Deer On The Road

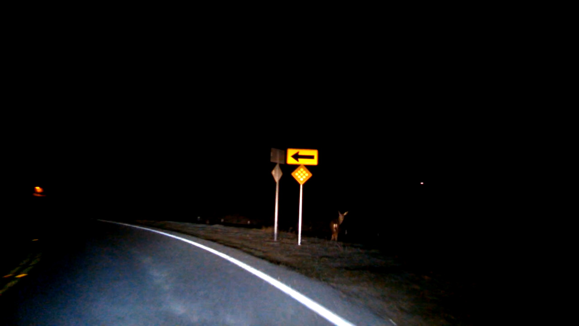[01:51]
That YouTube is a deer. That is kind of cool.